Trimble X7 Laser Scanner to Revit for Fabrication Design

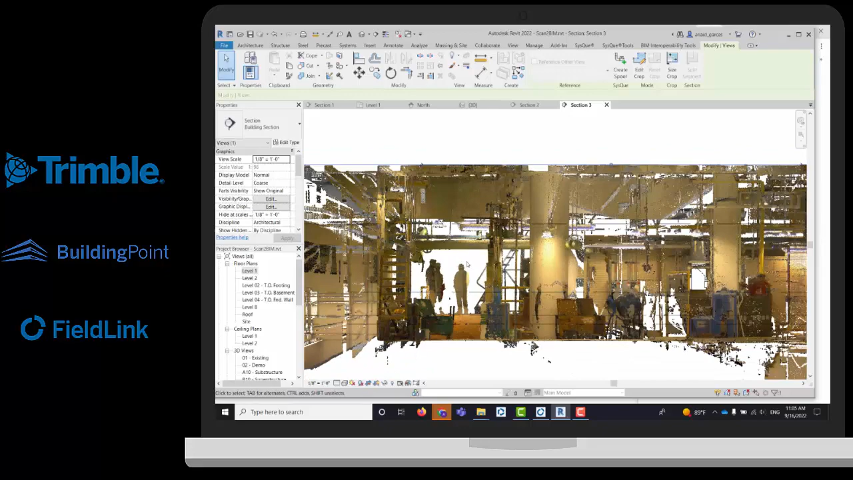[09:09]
so I can see my boiler here and I can see of course that I do have different pipes that could interfere with my change in the pipes so I can take measurements as well it could be anything you want but you can have that a specific
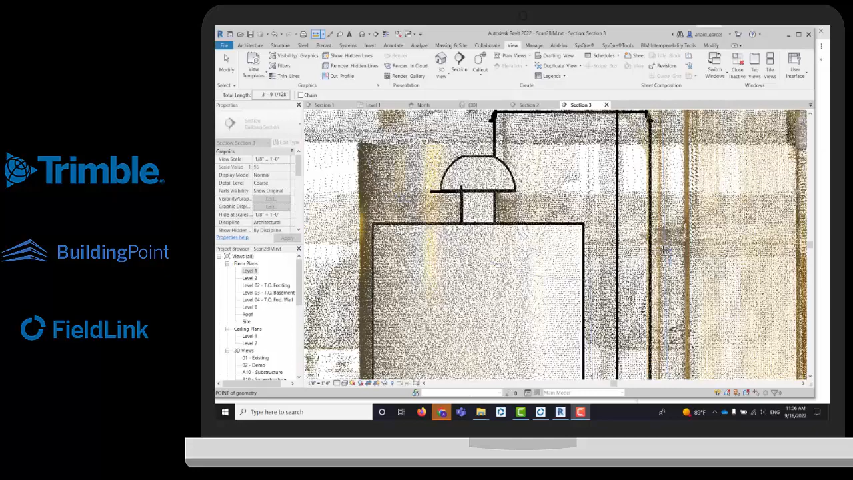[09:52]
measurement it's in blue so it's kind of useful to visualize right now but I do have my measurements over there if not I can do some guidelines or I can draw another flavor or copy the other level as well
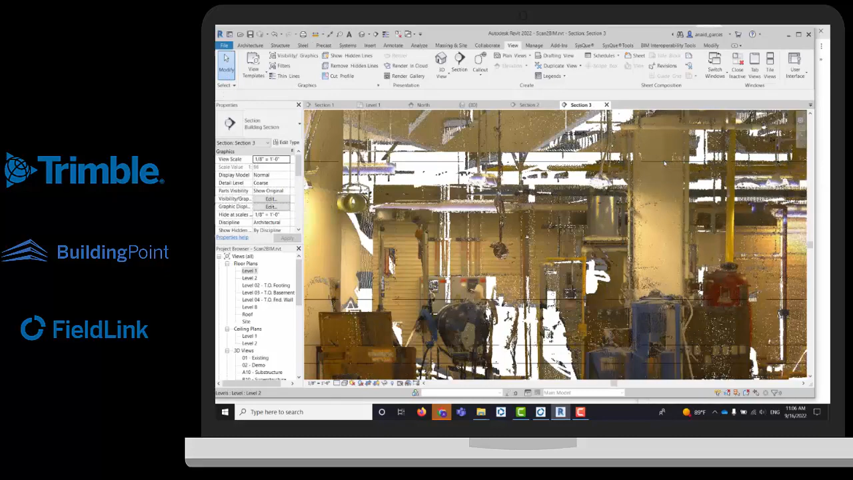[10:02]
okay so I have preloaded a Revit family here and this is a generic boiler and then we have a heater and you can change of course this
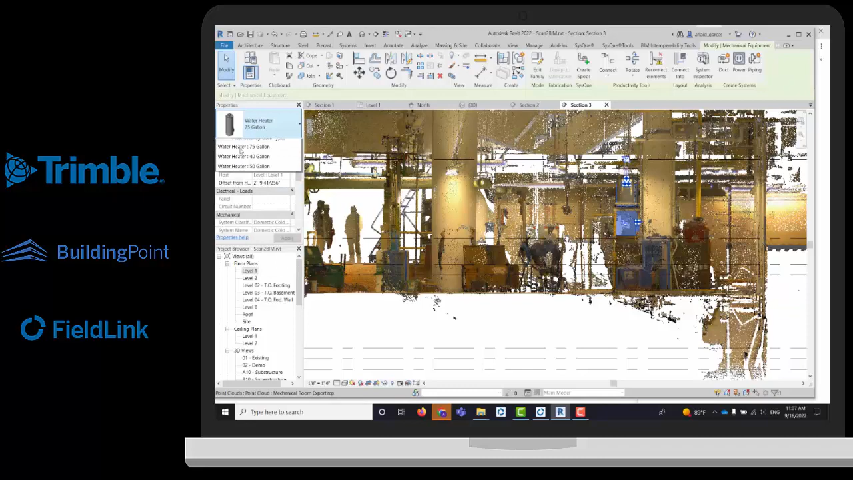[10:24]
to the one that you want and you can just draw some piping so you can just draw that
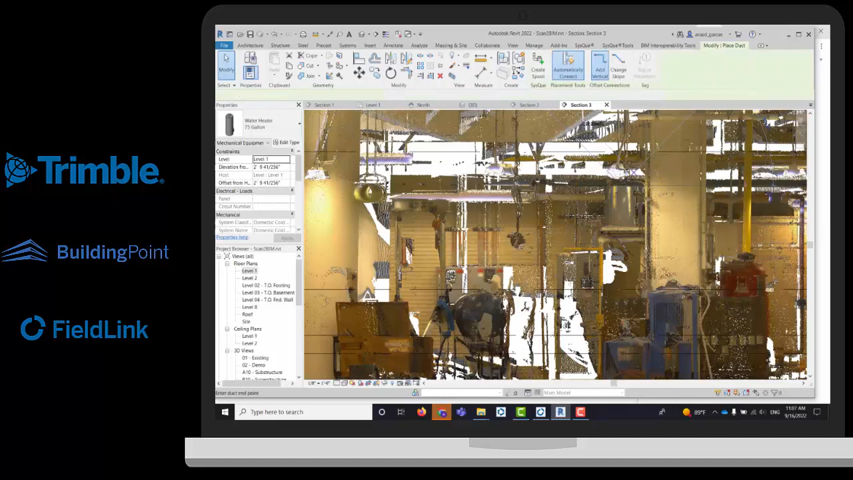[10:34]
specific portion and according to the
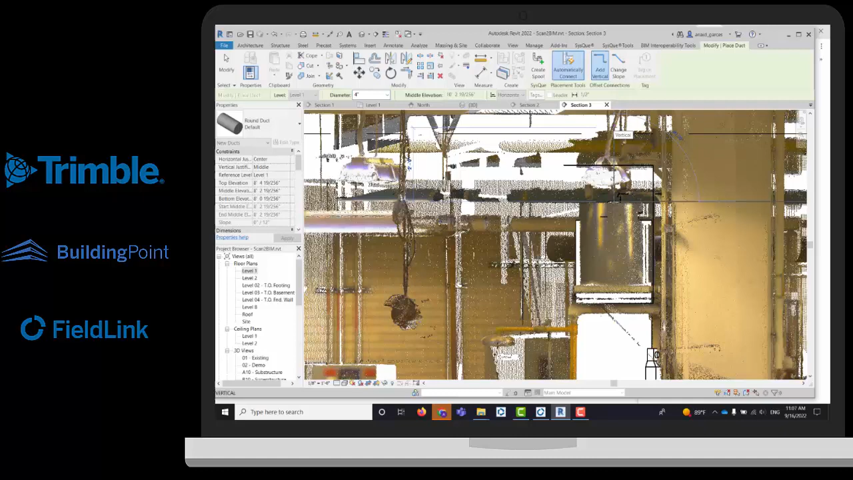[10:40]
new installation that you want to have in order to connect that to the pipes that you have already
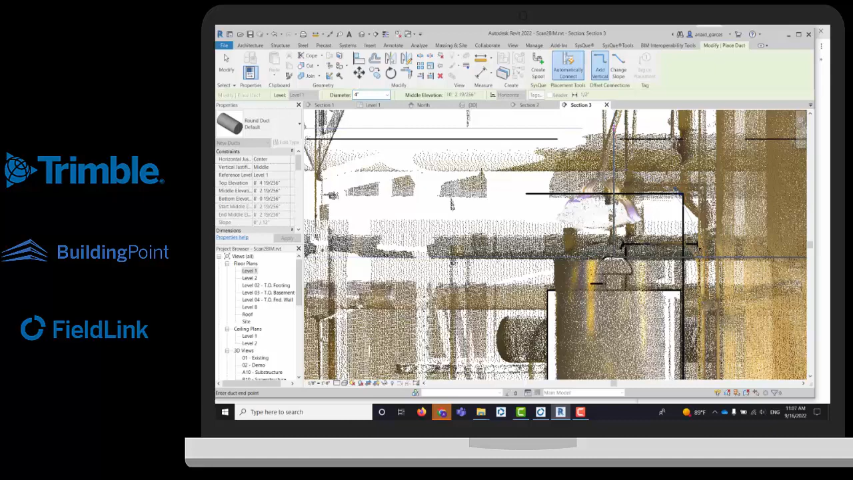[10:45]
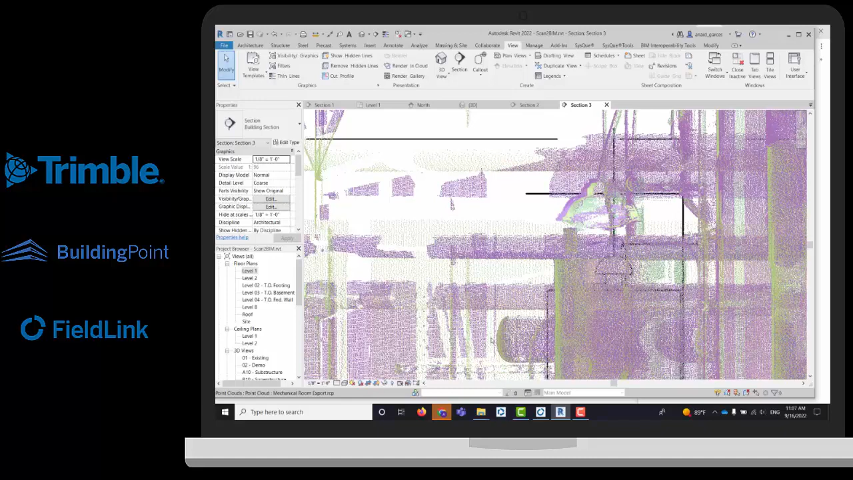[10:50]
be okay so while I'm drawing I can just change from the views to see that I am not hitting anything to be sure
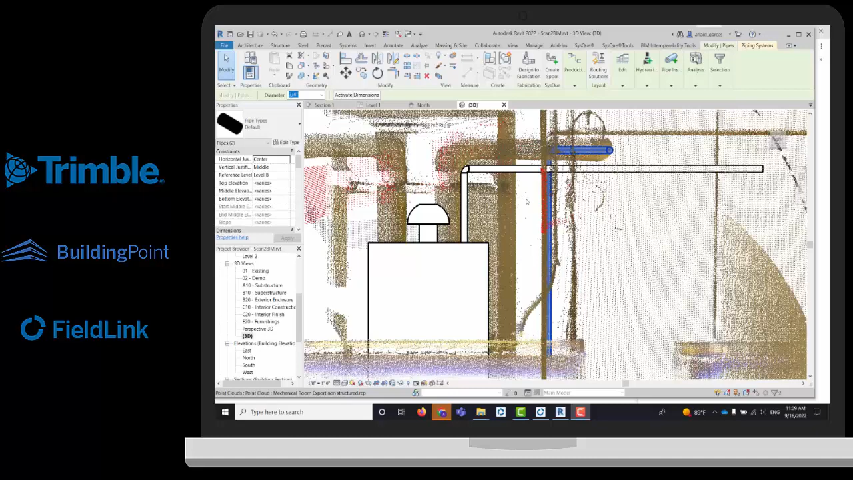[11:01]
that that will benefit that I can connect that
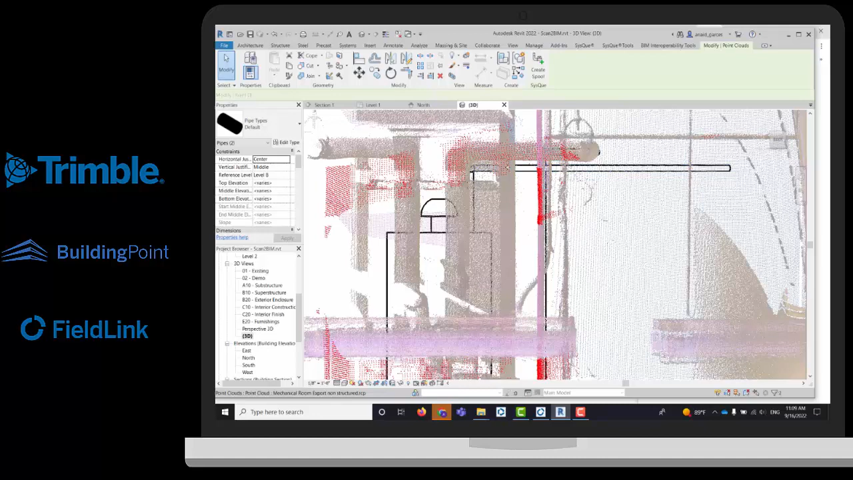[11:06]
piping to the my existing piping so I can place different
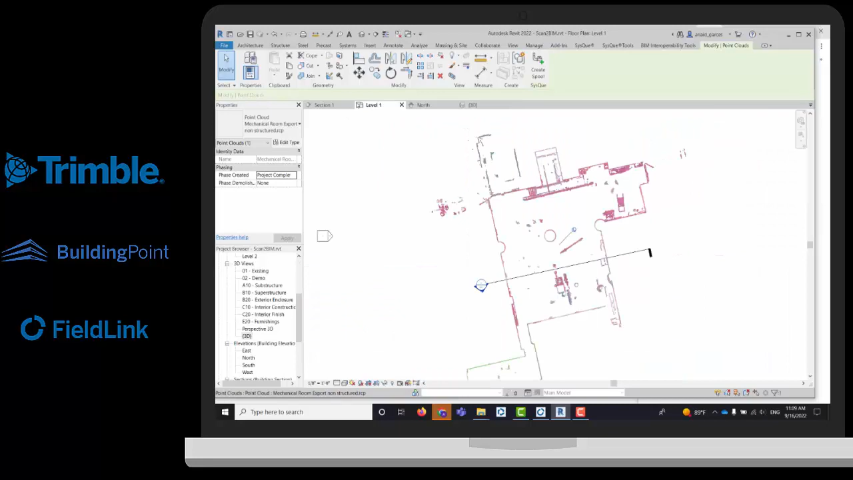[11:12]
views for example and I can just tile those in order to visualize that I'm
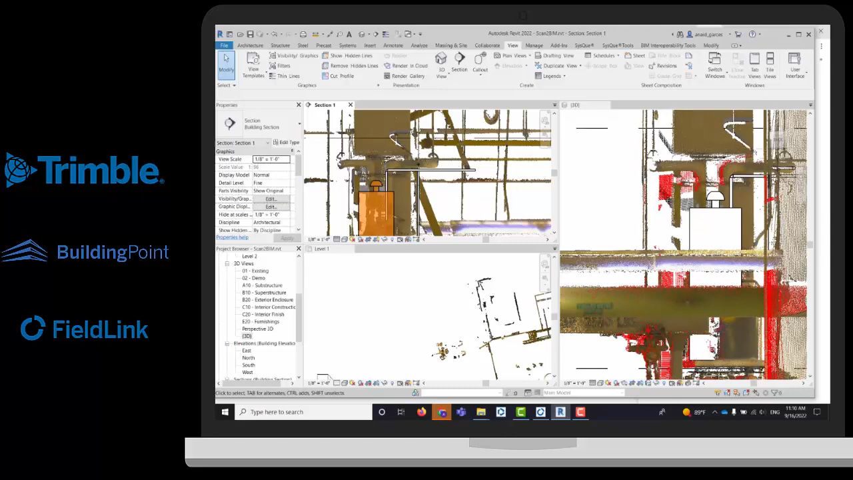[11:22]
not hitting anything from any view writing but sometimes it's difficult to detect a flash with this type of use